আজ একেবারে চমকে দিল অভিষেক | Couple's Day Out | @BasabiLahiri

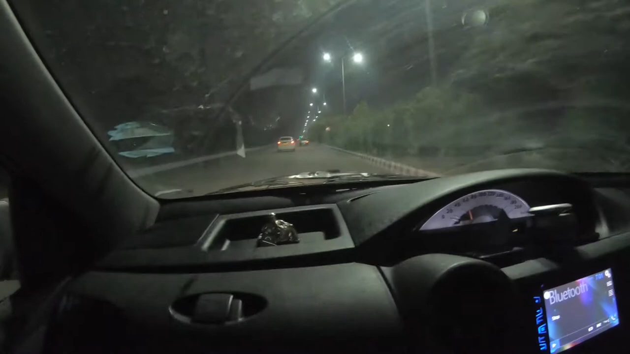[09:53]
হ্যাঁ ঢুকে ইকো পার্কের উল্টো দিক দিয়ে ঢুকে এখন আমরা এই একটা রাস্তা দিয়ে যাচ্ছি, এবং বোঝা যাচ্ছে না যে এটা কোন দিকে গেছে, আমরা যাচ্ছি Yeah. ভালো লাগছে। আজকে পূর্ণিমা চাঁদ উঠেছে একটা গোল থালার মতো।
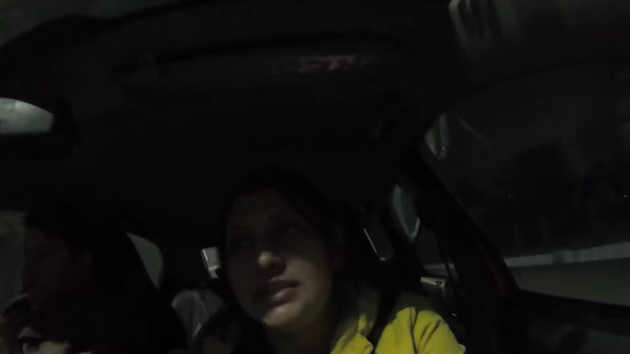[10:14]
আজকে পূর্ণিমা কি না আজকে পূর্ণিমা তুইও তো জানিস।
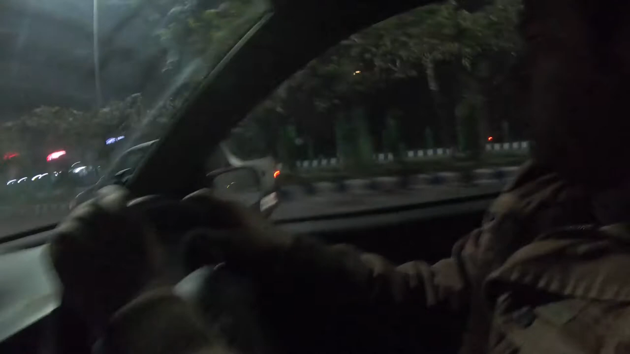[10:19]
ওই যে দেখো বুঝতে পারবে না দেখা যাবে।
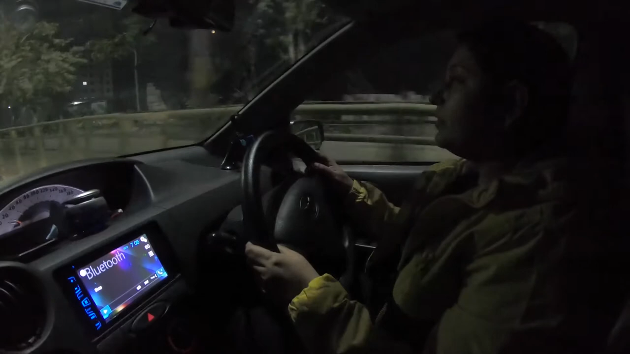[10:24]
অন্ধকার রাস্তা ধরে এখন আমি যাচ্ছি, আমি চালাচ্ছি, রাস্তাটা ফাঁকা আছে।